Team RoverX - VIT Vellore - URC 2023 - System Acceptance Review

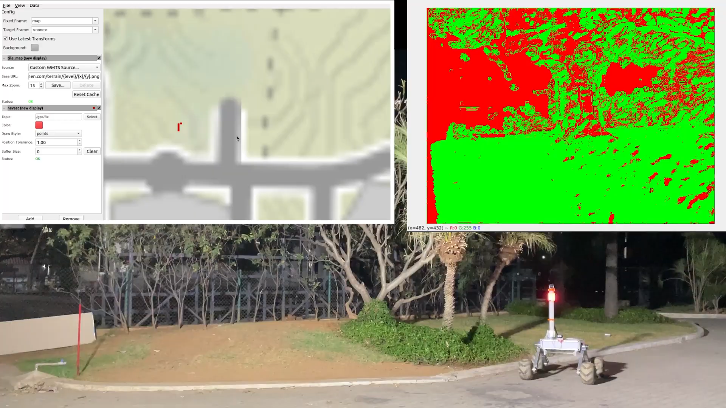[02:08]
Creating waypoint and following GPS goal while avoiding the obstacles smoothly.